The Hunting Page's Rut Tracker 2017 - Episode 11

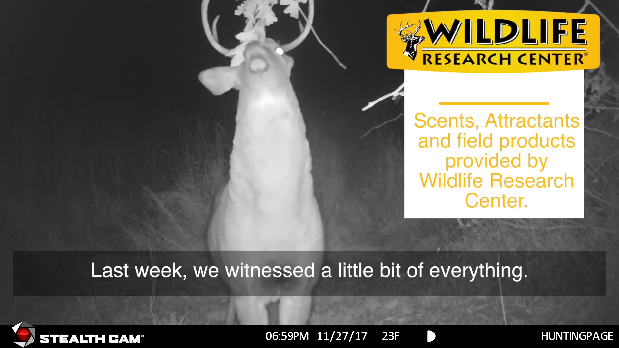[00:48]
Last weekend we hunted our New York hunting properties and saw a little bit of everything. Plenty of fawns and does feeding together with the occasional buck thrown in for good measure.
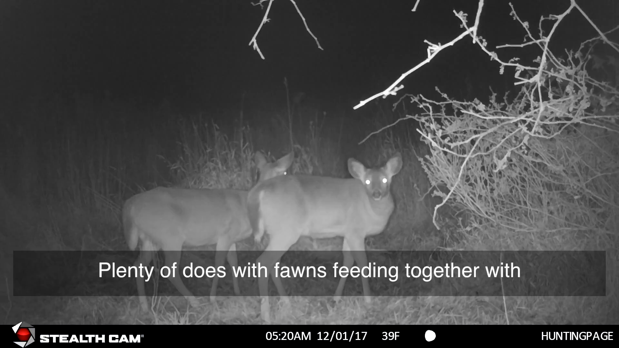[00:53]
Our younger age bucks definitely seemed to have lost their interest in the does, but the older age 3 plus year old bucks were definitely interested in giving the girls a second look.